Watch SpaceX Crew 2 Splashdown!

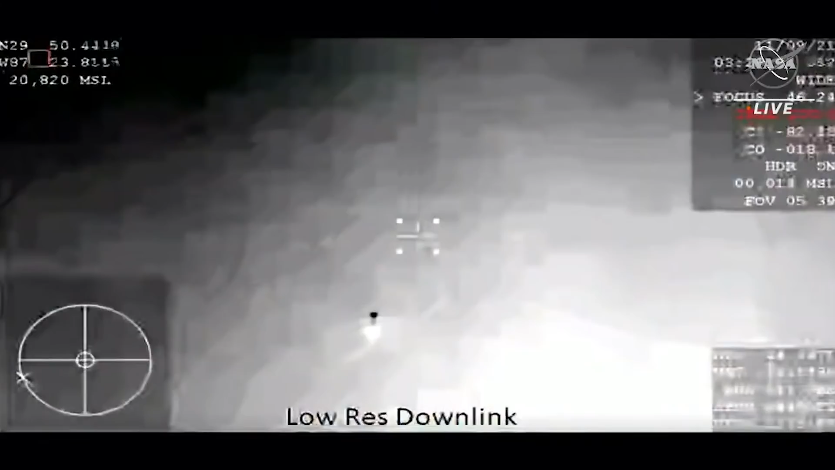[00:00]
In about 30 seconds, the main chutes are going to come out. There are four of them, and they deploy at about 6,500 feet.
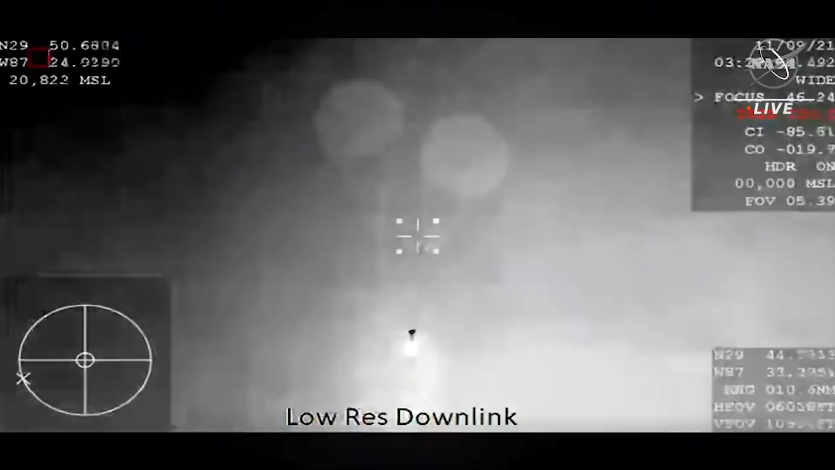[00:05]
Oh, Gary, look at this. This is an excellent view of the drogue parachutes.
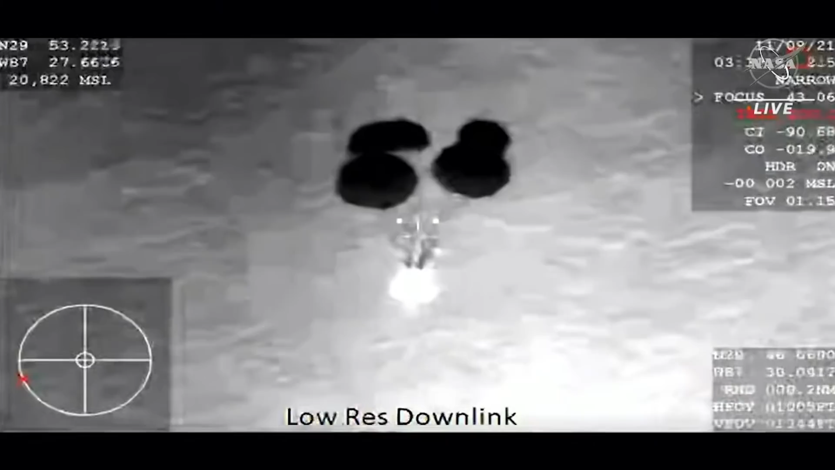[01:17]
But the teams are tracking that as a nominal inflation rate,
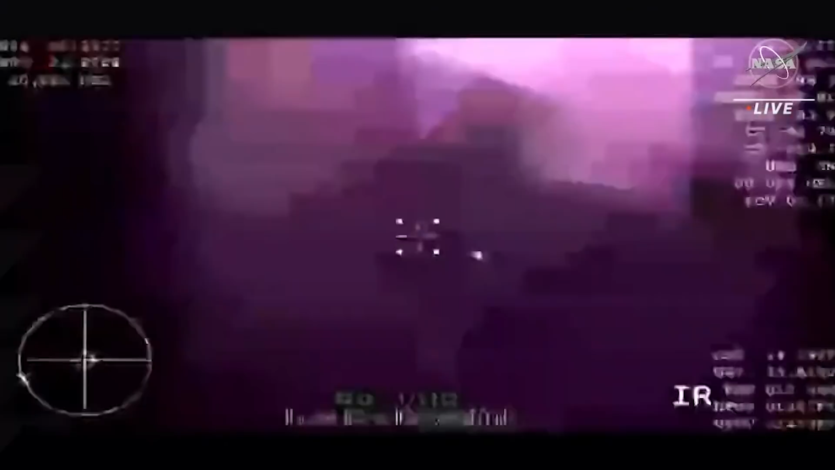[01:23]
and the descent rate is as expected.
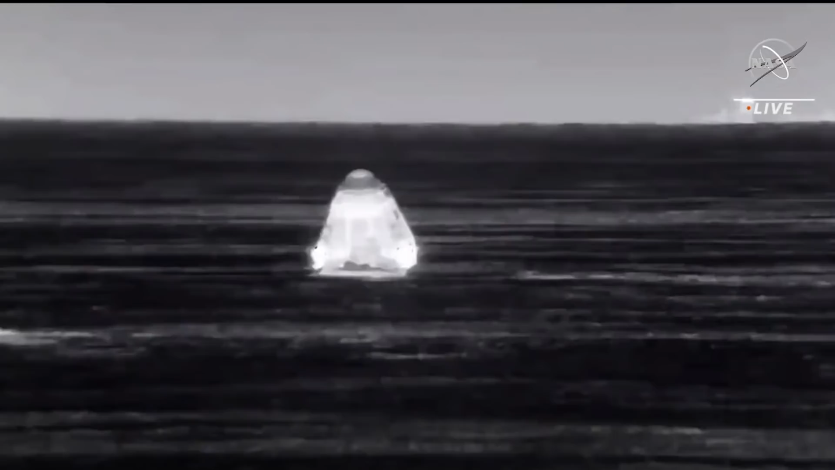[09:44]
The crew themselves really are just in a waiting position. Their seats were rotated for shoot deployment and for splashdown. So they're in a slightly more upright position. Although they're not completely upright, it just helps them to brace. You heard that a couple of times over the drag in the ground calls, brace for those shoot deployments and for the splashdown itself. But really, they're in just a waiting posture at this point as the recovery teams do their job.
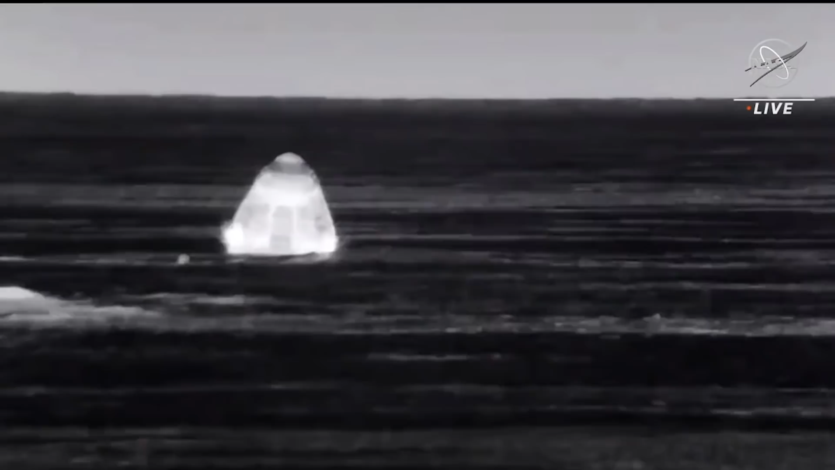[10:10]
It'll take the GoNavigator recovery vessel, which we're getting some of the images from right now, the thermal images.
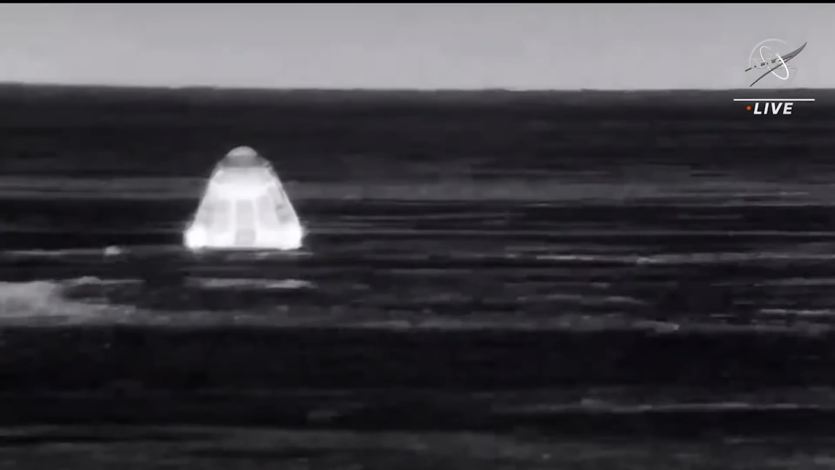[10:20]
It takes it quite a bit to get out to the capsule itself, about 30 minutes, which is why we have the fast boats. The fast boats doing a lot of the work ahead of time to prepare it so that really when the GoNavigator arrives right next to the spacecraft, it is ready to hoist onto the recovery vessel and onto the dragon nest.